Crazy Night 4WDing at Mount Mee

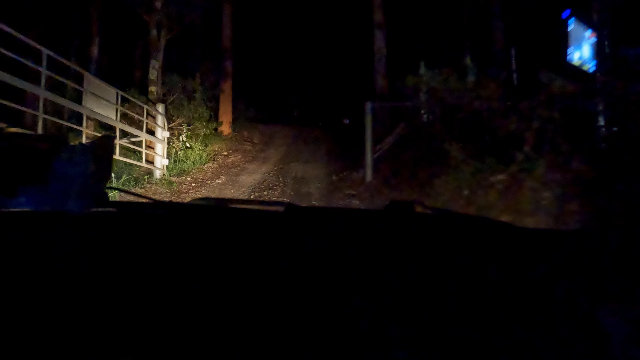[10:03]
And we're at the bottom of A brake again. But we're going up. And it's dark. Ha ha ha. Steep, isn't it? Yeah.
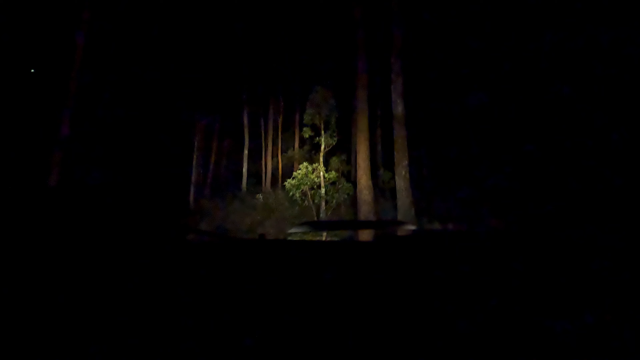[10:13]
Can't see nothing. Okay. Jason is coming up.